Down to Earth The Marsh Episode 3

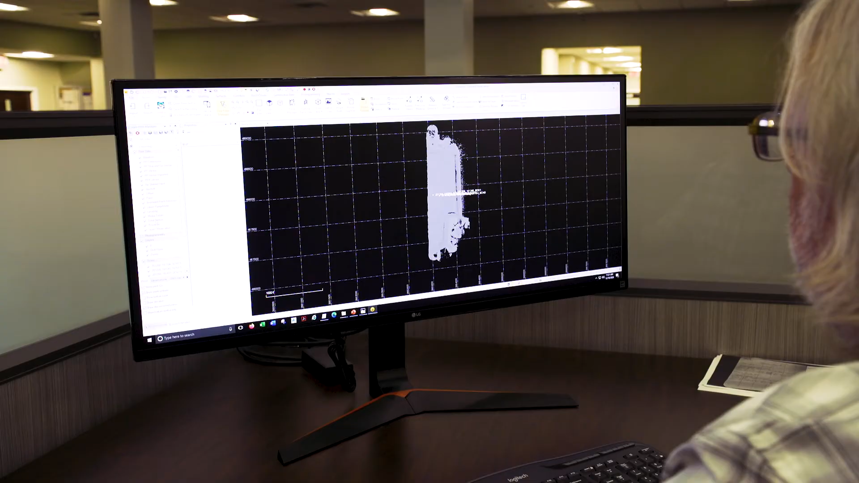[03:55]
I'm going to turn off those center points. And I'm going to turn off that grid because that stuff's just a distraction.
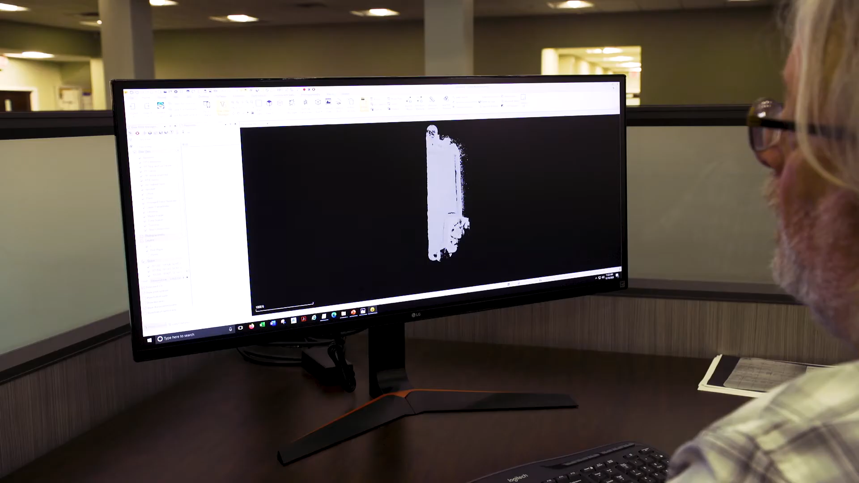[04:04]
And I'm going to color this instead of just this grayscale where you can't really tell anything. I'm going to color this by elevation. Then I'm going to, as my last step, I'm going to go into a 3D view.
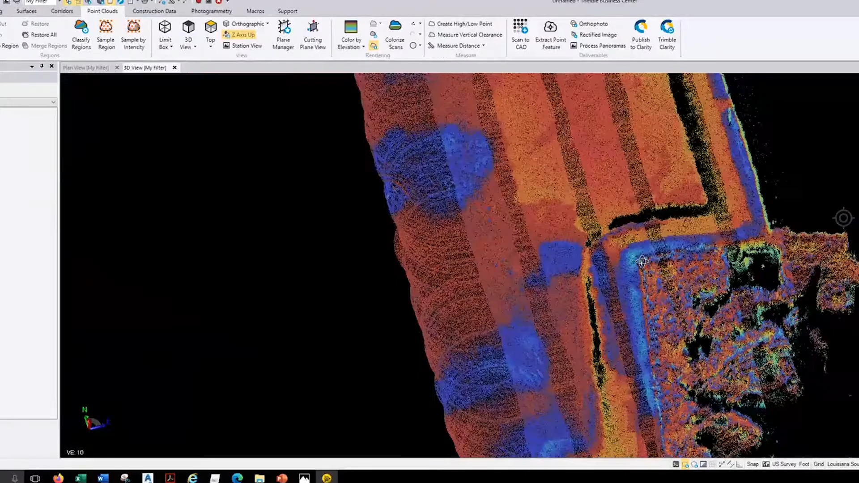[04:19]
And I'm just going to kind of give it to once over.
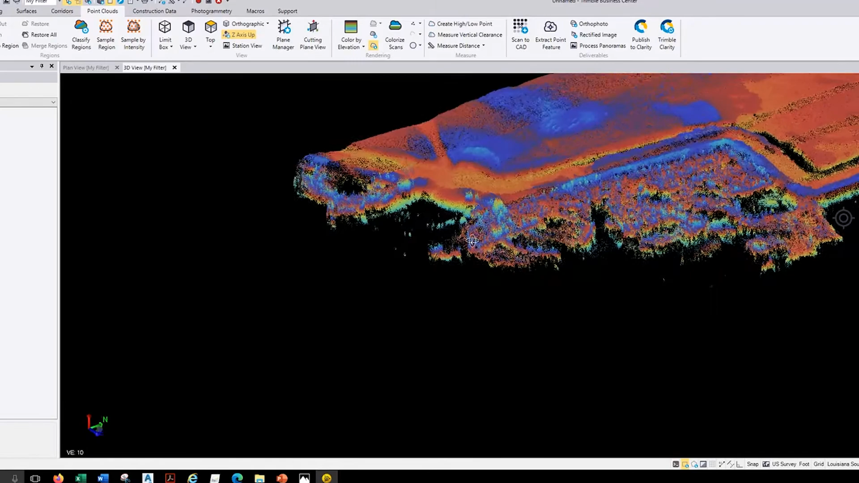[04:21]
And see, as I thought, there is kind of a little embankment running through here, if you can kind of see that.
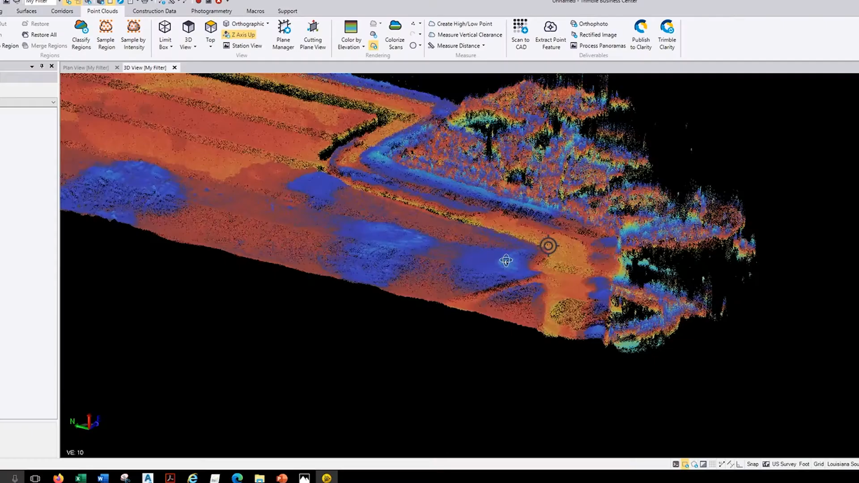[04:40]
But when I go back to 1:1, that's going to flatten right back out.
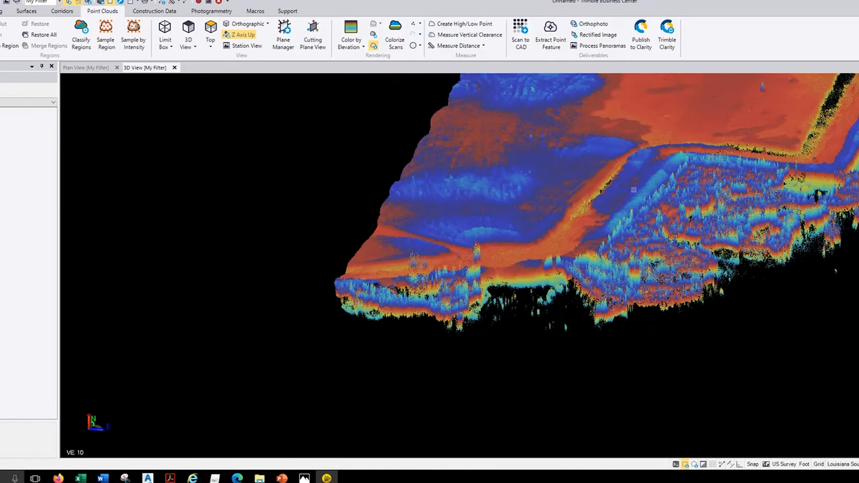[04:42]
But because it's so flat out there, I just wanted to look at it in this 10:1 ratio just to kind of see what's going on.